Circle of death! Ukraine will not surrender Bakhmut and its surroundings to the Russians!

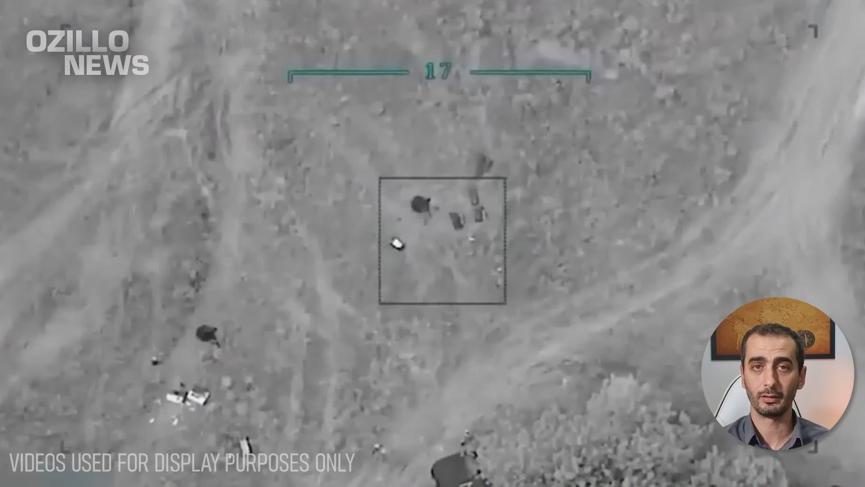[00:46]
Other reinforcements also had to withdraw.
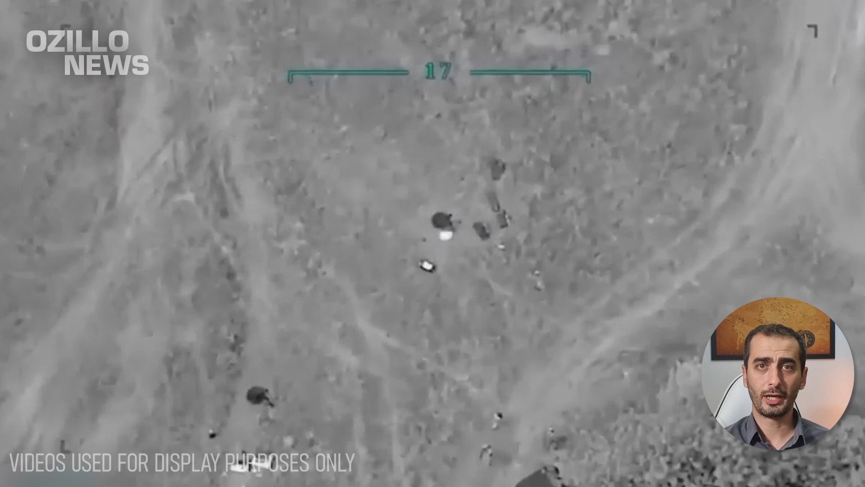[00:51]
Ukrainian forces have released videos showing how they destroyed Russian equipment and personnel.